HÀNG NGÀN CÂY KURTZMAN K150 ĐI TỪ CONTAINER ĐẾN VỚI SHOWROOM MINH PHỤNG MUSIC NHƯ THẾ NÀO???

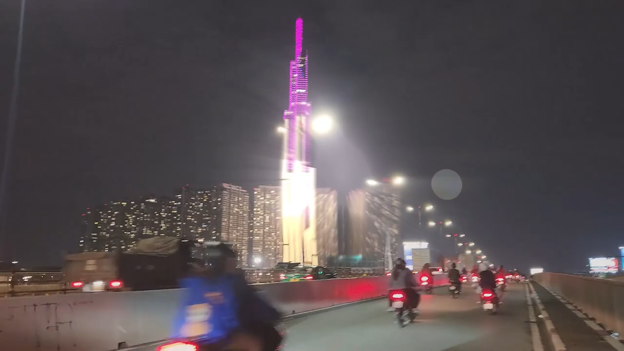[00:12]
đường Vẫn chuyển đàn về showroom 347 Tiểu Nhân Phủ, phường 4, quận 3 Và kho hàng của công ty nhé Tụi mình đang có mặt tại cầu Sài Gòn Hướng về trung tâm thành phố Phía